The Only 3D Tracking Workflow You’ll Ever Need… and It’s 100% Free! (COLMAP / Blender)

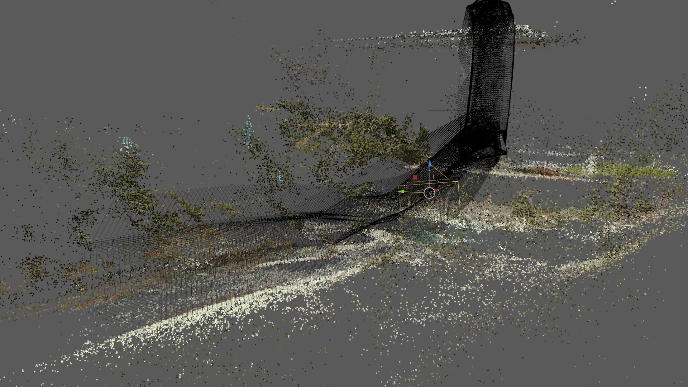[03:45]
see any features being detected and it says fail then the shot won't track properly in that case you might
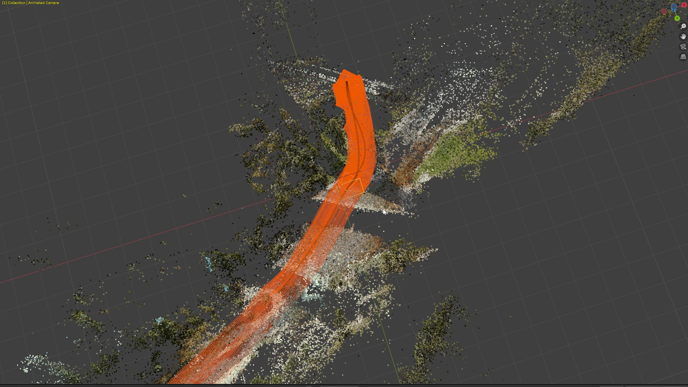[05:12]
the orange line you see in the 3d viewport is the 3d camera path extracted directed from the video is literally how the camera moved in real life how cool is that to view everything through the camera just go to view cameras and
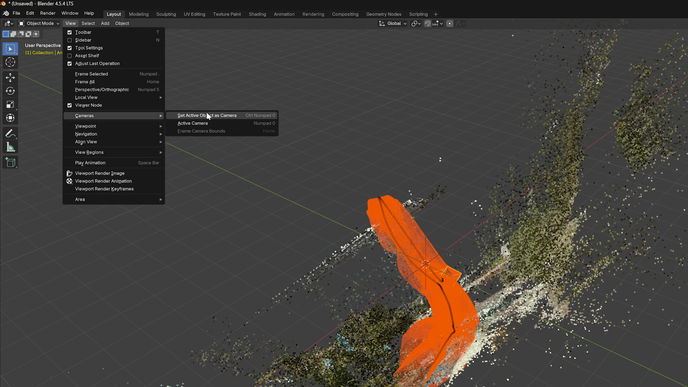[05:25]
select set objects as camera the camera path can look a little bit distracting so i'm going to disable its visibility
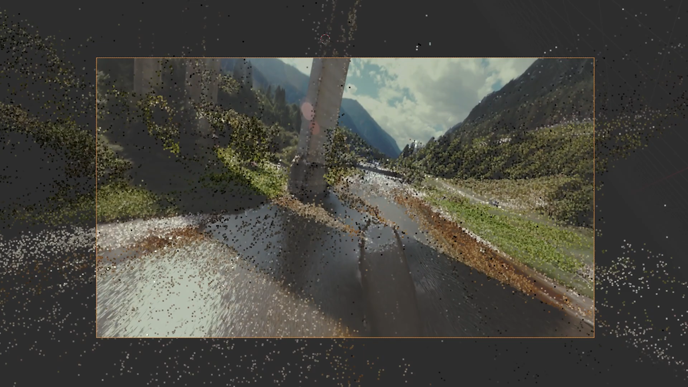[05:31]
in the outline now if you hit play you can actually watch the reconstruction camera in action it's insane how
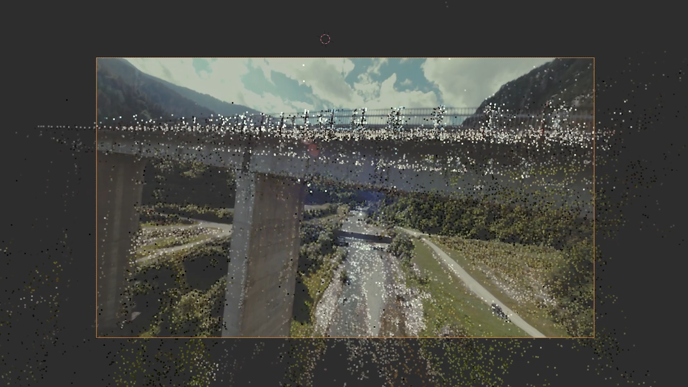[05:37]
accurately this workflow is if you disable the image plane on the camera you'll see the point cloud animation that cold map generated to add a bit of more contrast to the scene you can change the background color by going to the custom options and
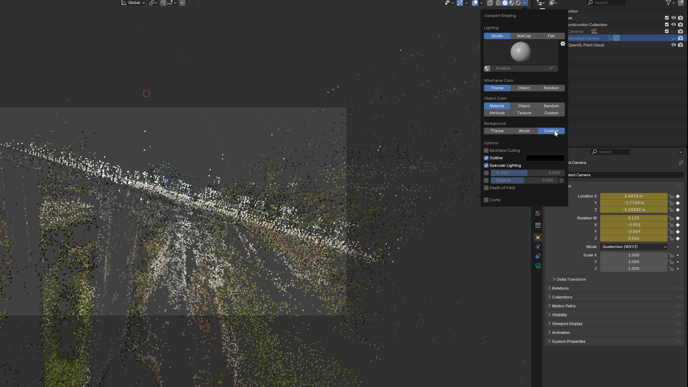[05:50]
click on the gray bar to choose a new color i'm going to pick black for this example i'm also going to turn off all
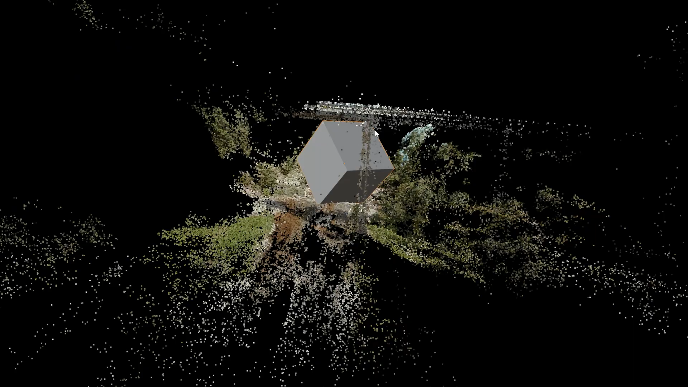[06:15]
i'm going to bring the grid and xyz axis back so you can see clearly as you can tell everything
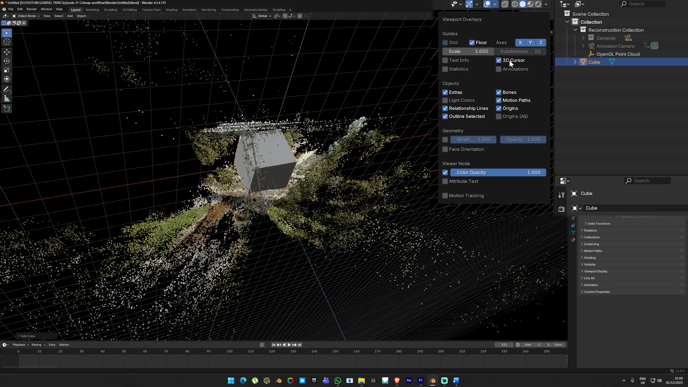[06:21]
is sitting in the wrong orientation to fix this i'll first enable all the hidden layers in the outline and temporarily disable the cube then select the point cloud click on the transfer panel and you'll see the gizmo appear in the
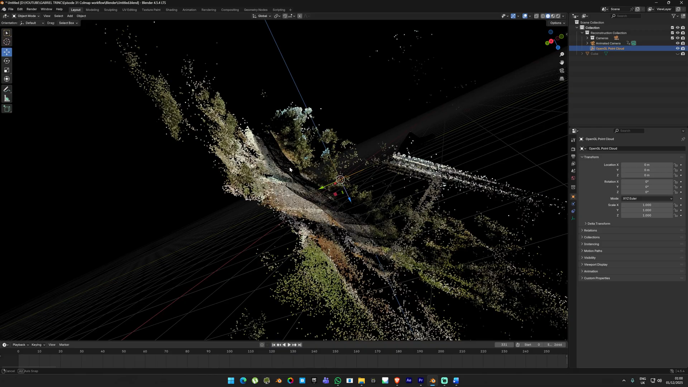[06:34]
middle viewport press a to select everything then ctrl p to parent the objects together now if you rotate
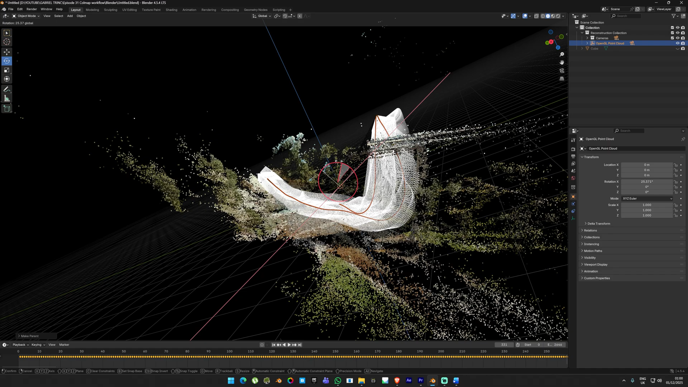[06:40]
a parent the entire scene rotates correctly without breaking the camera path one important note don't try to undo this step
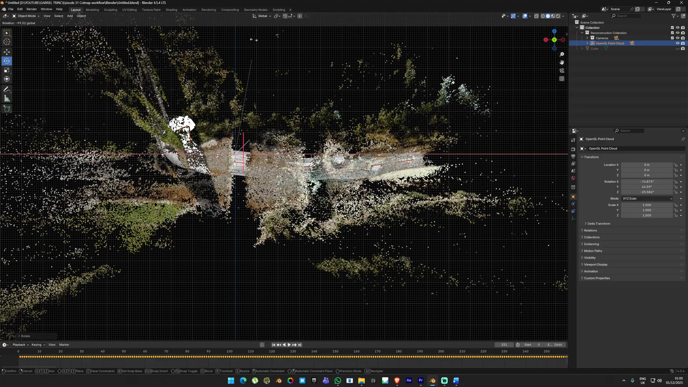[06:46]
because it can break the whole call map setup the fp version is honestly a success
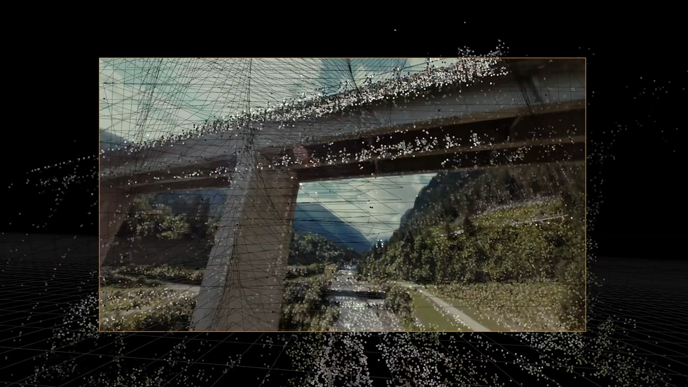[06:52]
it worked extremely well and the 3d camera files the original movement perfectly even though with all the twists and turns
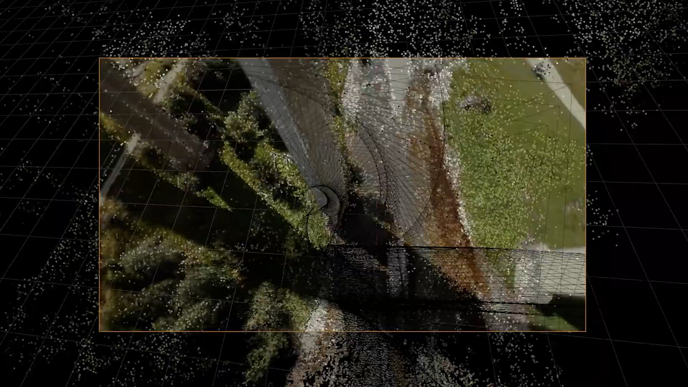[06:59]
to check how accurate it really is we are going to export the cube from the viewport renderer just to make a quick composition to see how well tracking performed
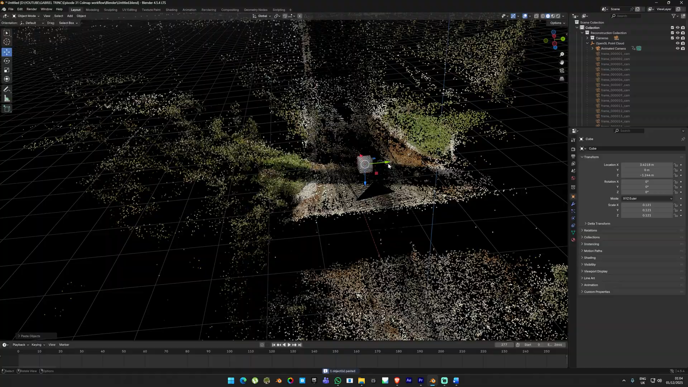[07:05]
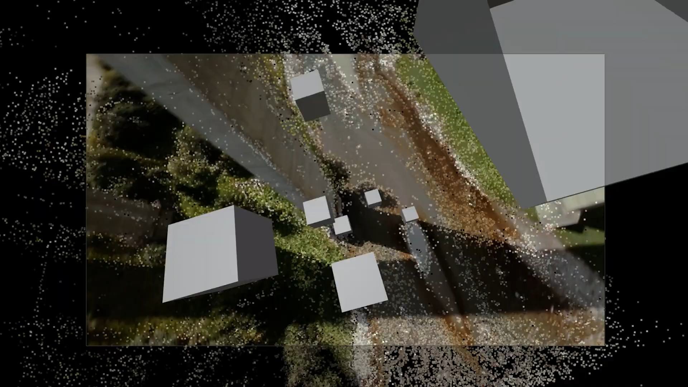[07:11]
for this disable the animated camera so the background disappears also keep in mind that the point cloud can't be rendered because it's not an actual geometry so we just leave it visible in the viewport for now now go to the view and click viewport render then
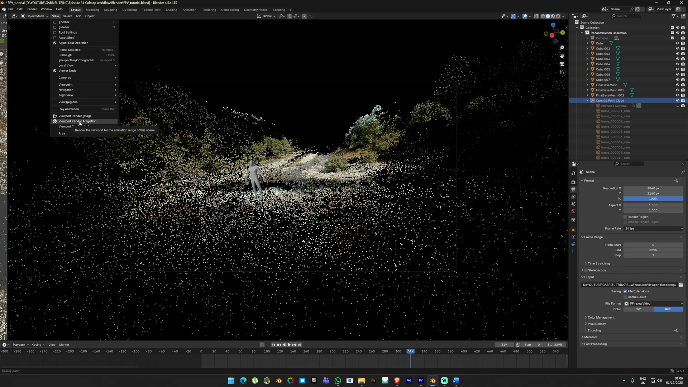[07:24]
go ahead and render the entire animation i layered the render on the top of the original footage and here's the final result
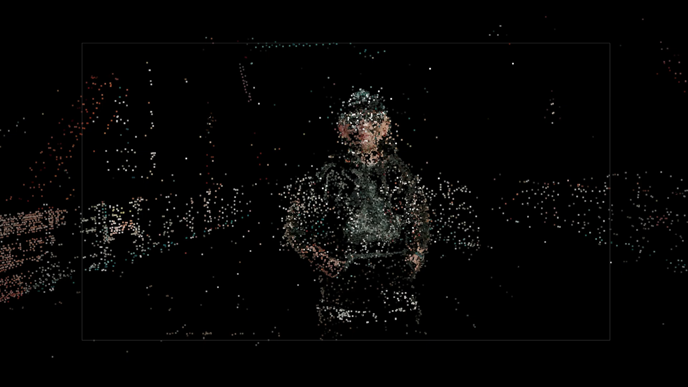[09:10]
limitations the point cloud you see in the viewport can't be rendered so the only way to export is by screen capturing monitor also exporting the match move camera out of blender can be a little bit frustrating the camera settings